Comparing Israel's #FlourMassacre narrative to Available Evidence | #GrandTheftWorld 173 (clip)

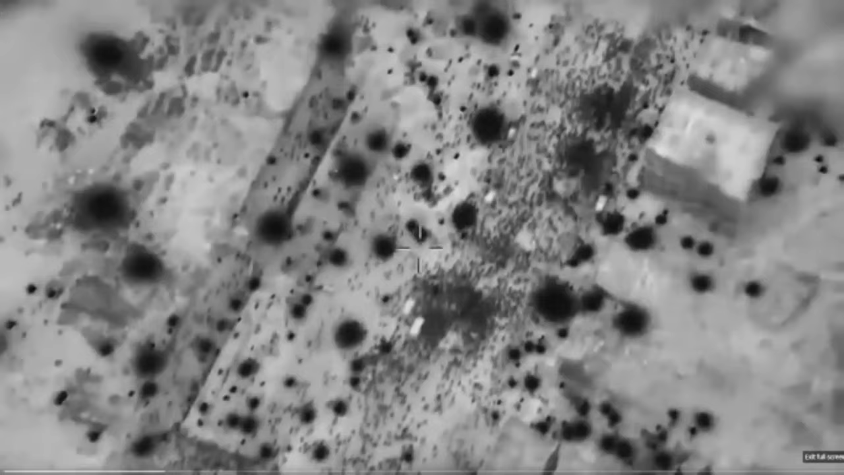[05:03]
Look how many people do you see? Yeah, but it looks like an ant colony. Let me just rewind it back so you can see that part. Because it's like you see it close up right here.
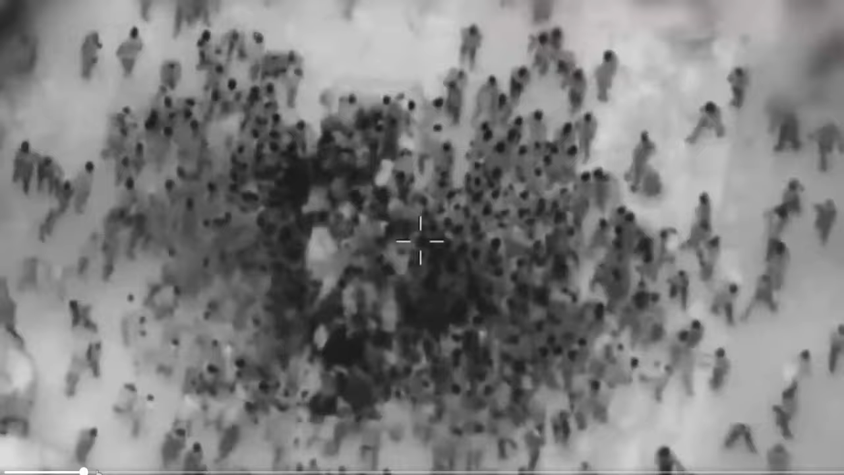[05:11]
That's obviously like a bag of flour at the middle. But look at the zoom out. Now watch another zoom out.
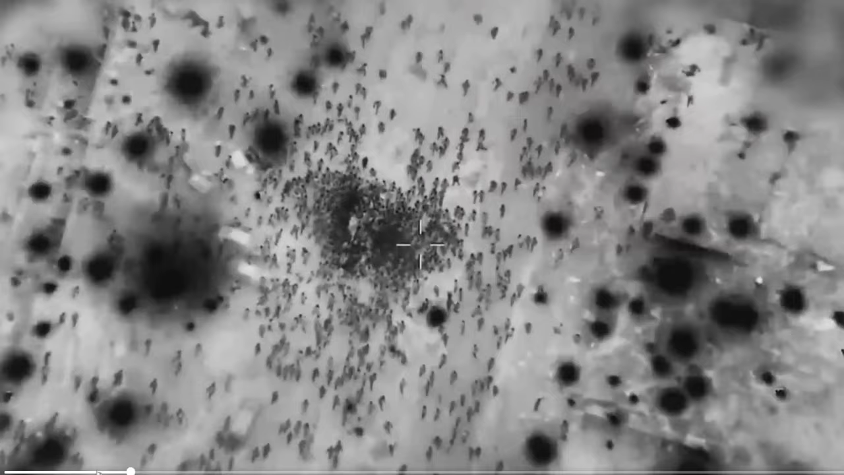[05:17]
And watch another zoom out. There's a lot of people looking for food, bro. Yeah, yeah. Look at that. That's really, that's a lot of people.
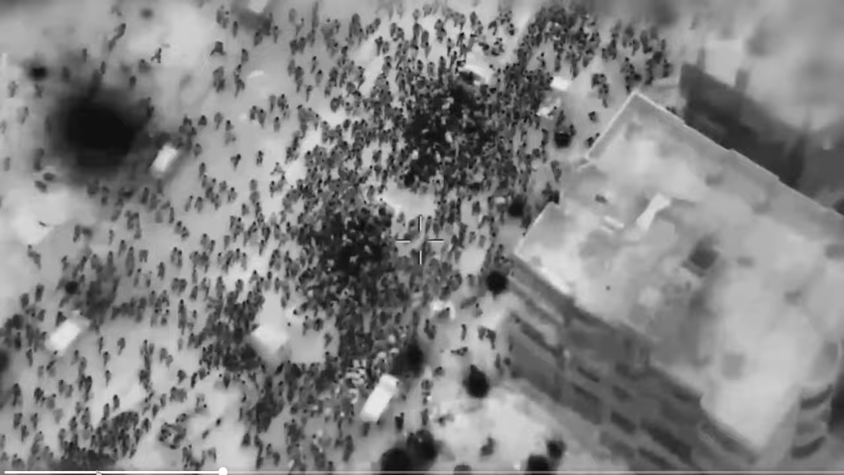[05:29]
It almost looks like, is this thermal? Is this infrared?
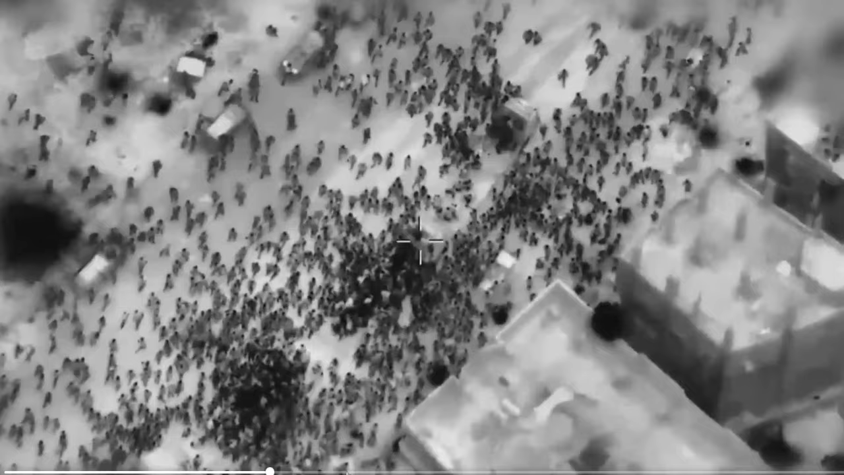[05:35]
Is this, what type of footage is this? Maybe, yeah. It must be capturing at some frequency.
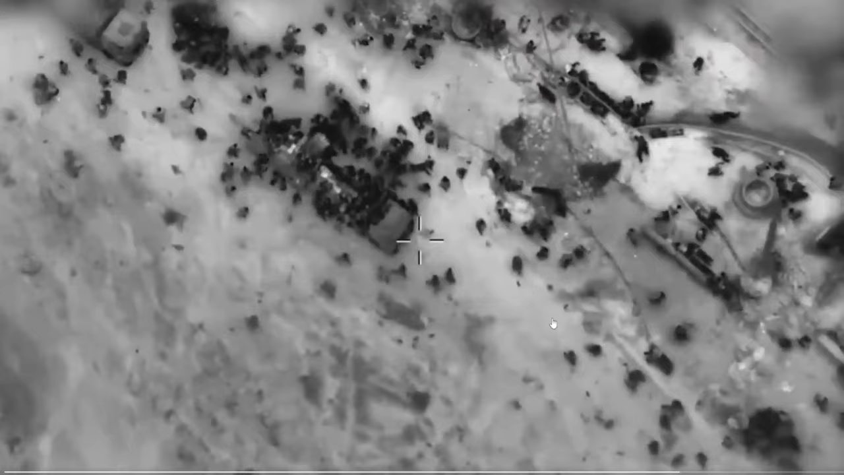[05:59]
I do see some people under the wheels and stuff when it's getting right there. But those are not the people over here.
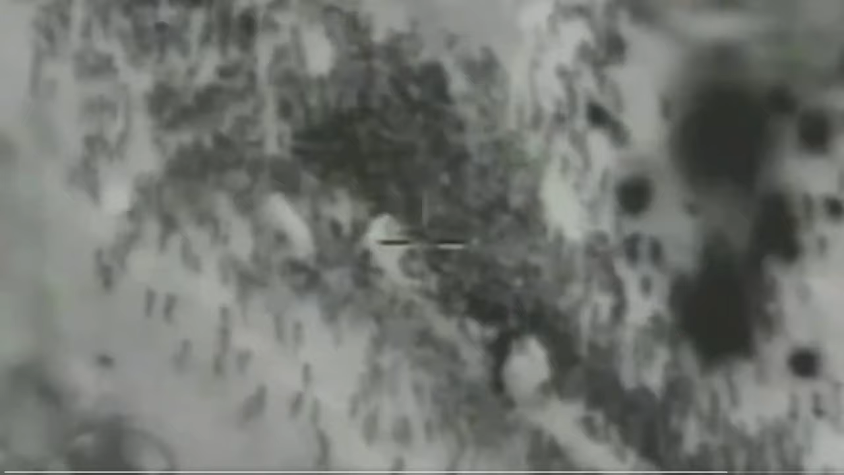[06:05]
And when they all start to run, that means there's gunfire going on. So there's that.